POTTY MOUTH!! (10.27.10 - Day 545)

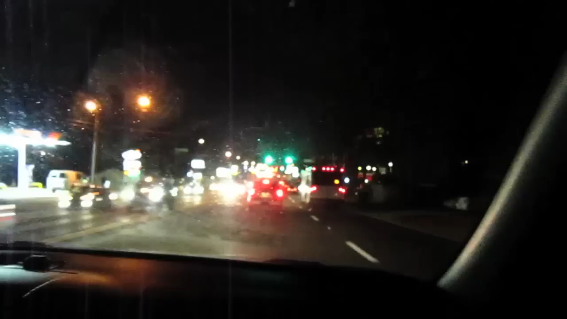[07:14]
Look at that drunk driver swerving. He is wasted. He's getting a swerve on? Literally.